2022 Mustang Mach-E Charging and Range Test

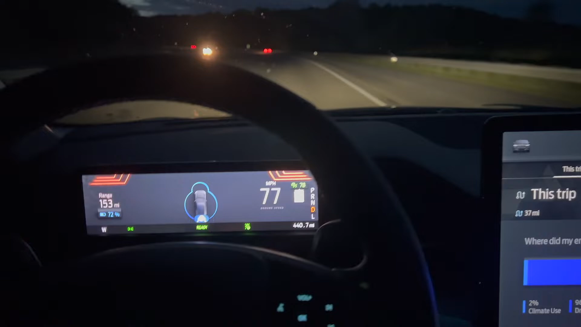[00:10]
The trip is sort of downhill on the way there and then uphill on the way back and so I feel like it's a good
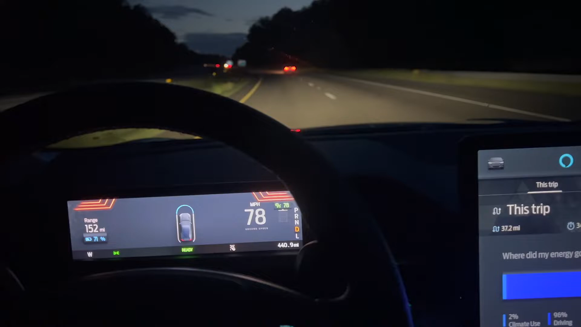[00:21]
perfect loop because you're just going the same route you're just going each direction. So it's 30 miles one way, 30 miles the next. We are in the middle of it right now. We're at 37 miles as of right now.
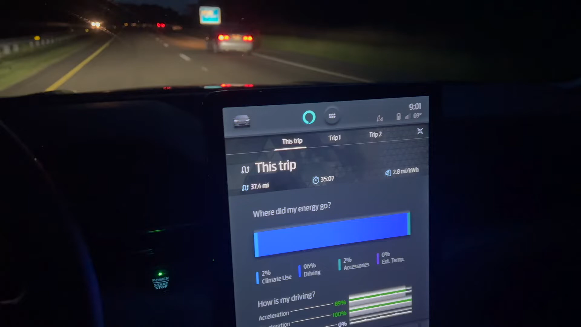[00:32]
We're averaging 280 watt hour per mile or 2.8 kilometers.